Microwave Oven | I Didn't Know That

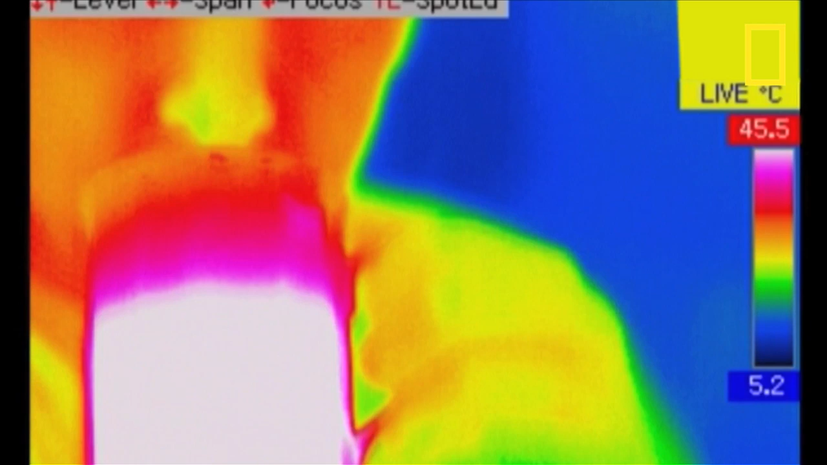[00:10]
On screen: scale top 45.5°C, scale bottom 5.2°C
infrared while cold things give off less and this camera can actually do what our eyes can't it can see
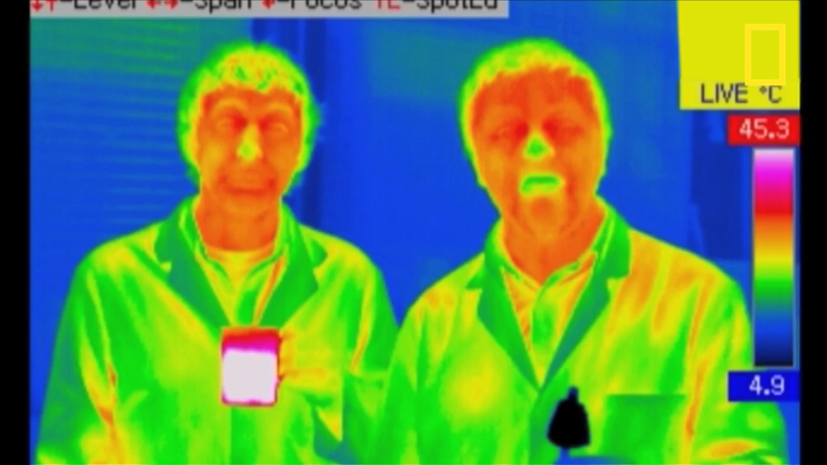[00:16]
On screen: scale top 45.3°C, scale bottom 4.9°C
the variations in temperature today we're going to point it at our 850 watt microwave oven while we cook our dinner on
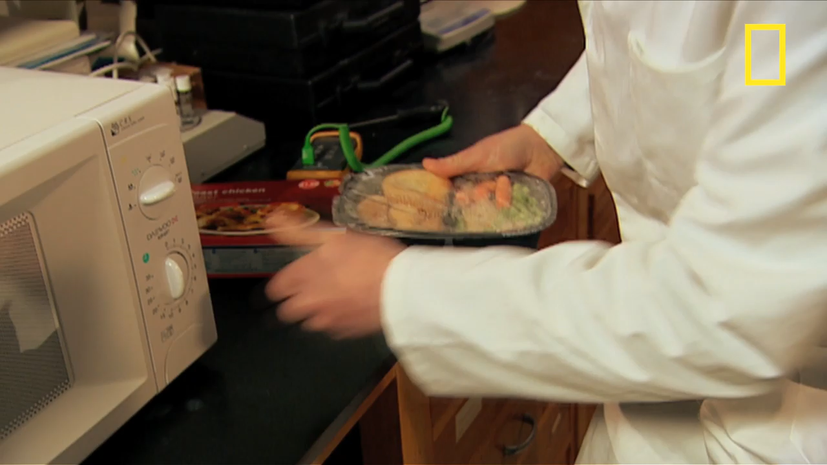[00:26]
microwaves cook by firing electromagnetic radiation at the molecules in food causing them to vibrate and heat up opening
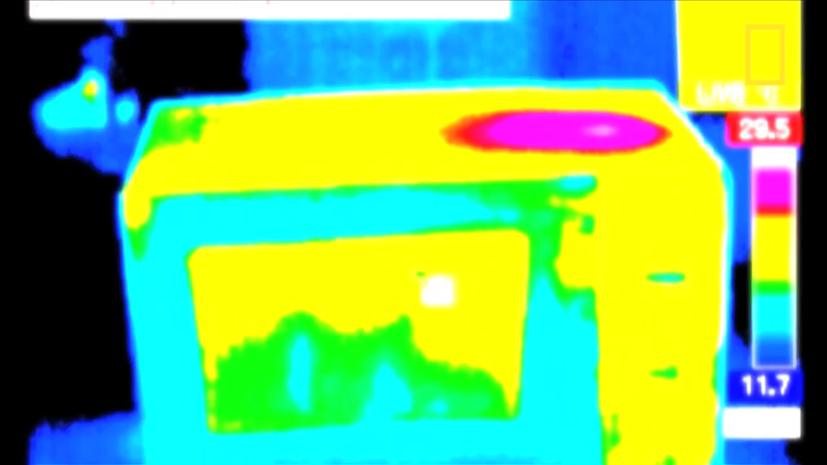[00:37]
up a microwave to look at its innards isn't recommended but our camera reveals
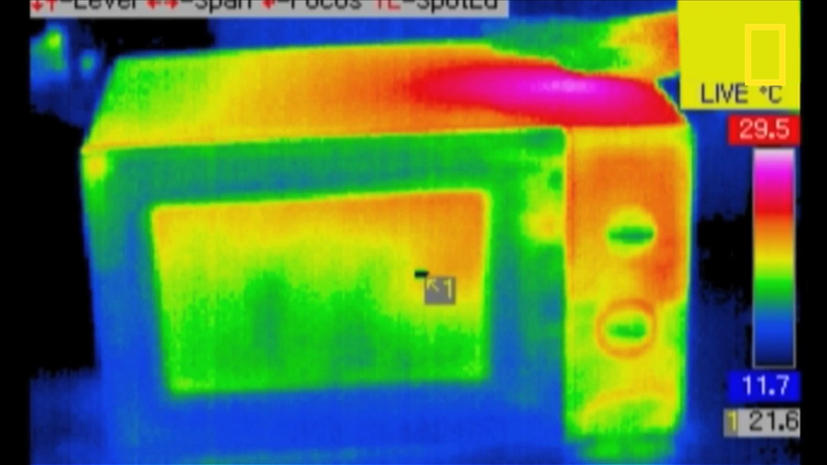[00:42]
On screen: spot 21.6°C, scale top 29.5°C, scale bottom 11.7°C
the location of the hot magnetron core that creates the microwave microwave
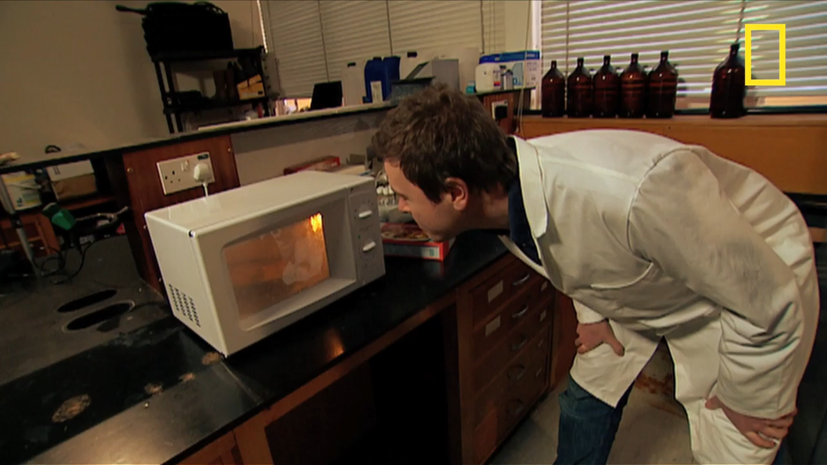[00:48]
windows aligned with a mesh which ensures the radiation is contained
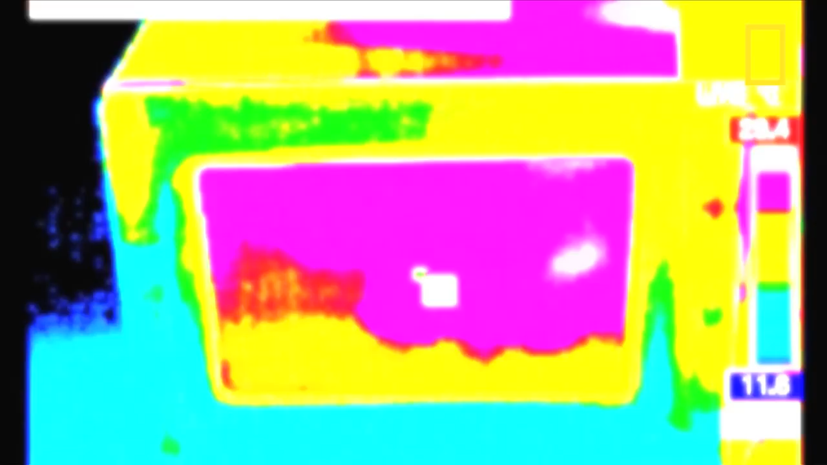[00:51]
the whole oven is
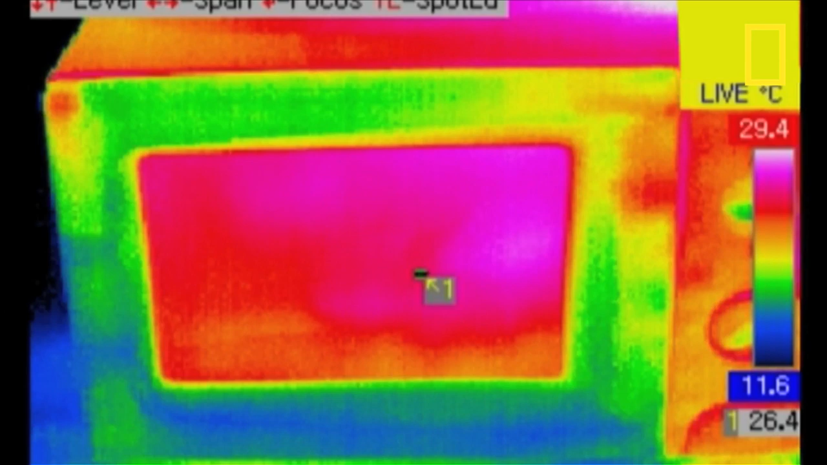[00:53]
On screen: spot 26.4°C, scale top 29.4°C, scale bottom 11.6°C
like a mini Faraday cage built so no microwaves can escape the red area isn't
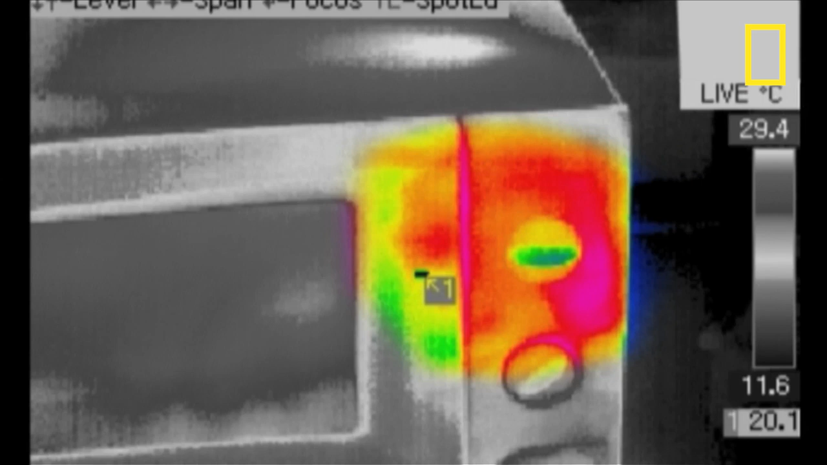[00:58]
On screen: spot 20.1°C, scale top 29.4°C, scale bottom 11.6°C
radiation leaking out just some of the heat transferring to the outside panel see what happens if you touch the door
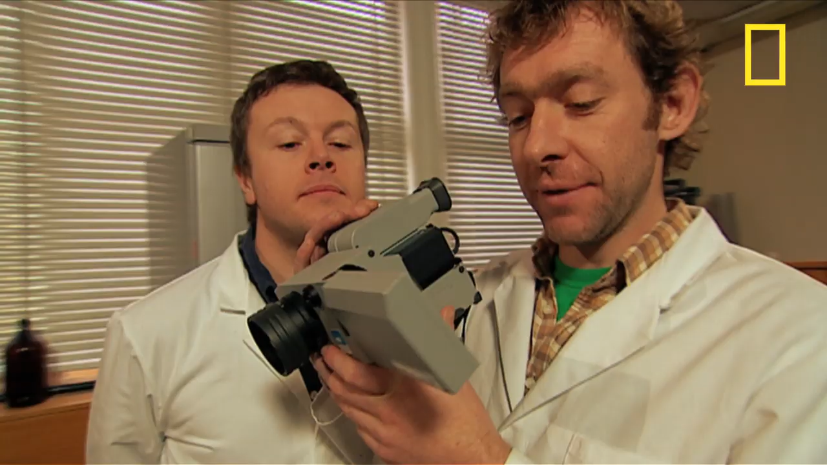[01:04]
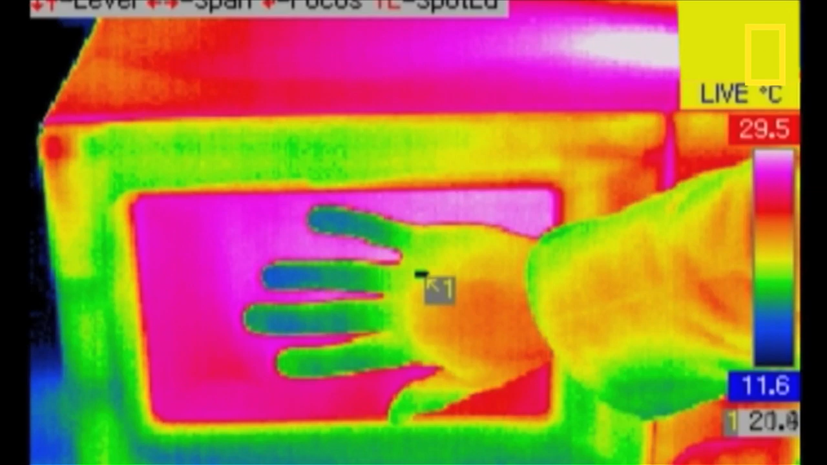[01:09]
On screen: scale top 29.5°C, scale bottom 11.6°C
I've got very cold hands take them away most people think microwaves cook things from the inside out when they actually warm
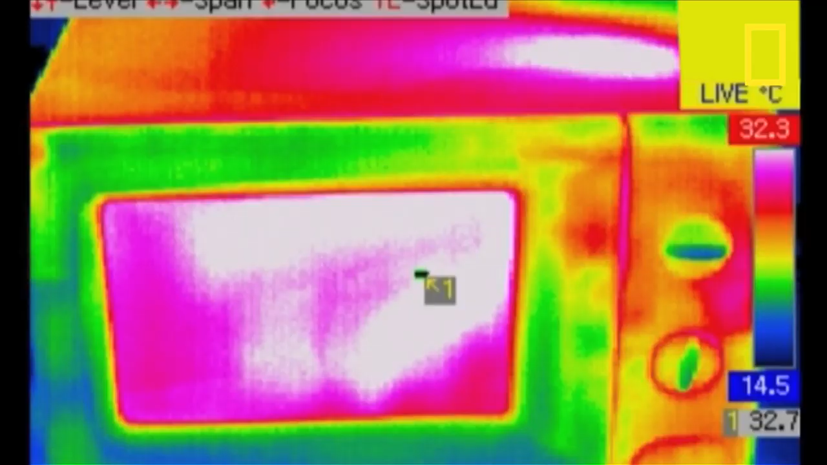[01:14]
On screen: spot 32.7°C, scale top 32.3°C, scale bottom 14.5°C
the surface of the food first although this never turns brown because the surrounding air is never warmed up go for it
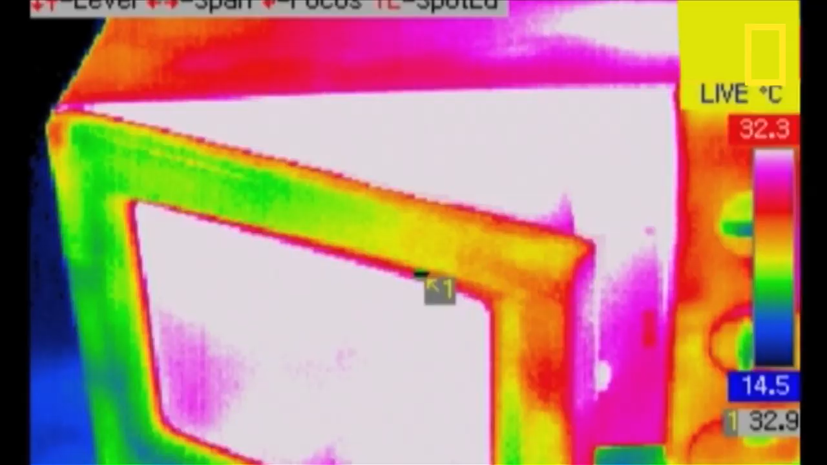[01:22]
On screen: spot 32.9°C, scale top 32.3°C, scale bottom 14.5°C
wow a blinding flash of heat oh
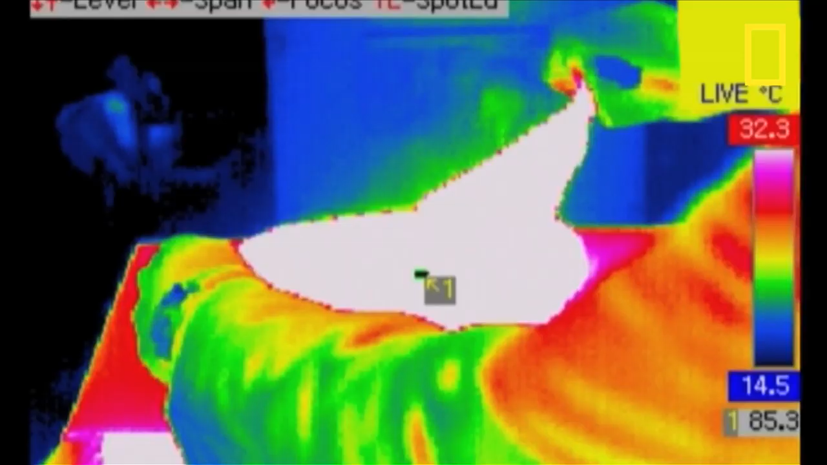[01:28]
On screen: scale top 32.3°C, scale bottom 14.5°C
actually Johnny that doesn't look too bad wow you can see the steam coming off that's fantastic yeah there's Yorkshire pudding here
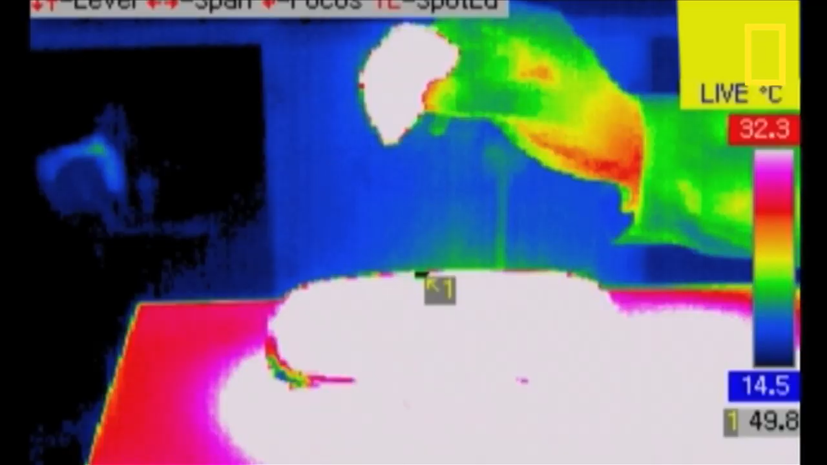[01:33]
On screen: spot 49.8°C, scale top 32.3°C, scale bottom 14.5°C
my hands are at 13 degrees
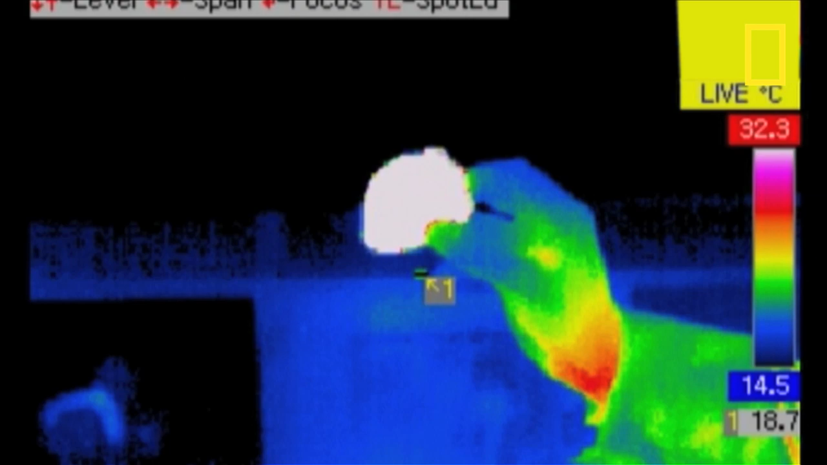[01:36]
On screen: spot 18.7°C, scale top 32.3°C, scale bottom 14.5°C
Celsius the heat transfer from the Yorkshire pudding has made my fingertips rise to 25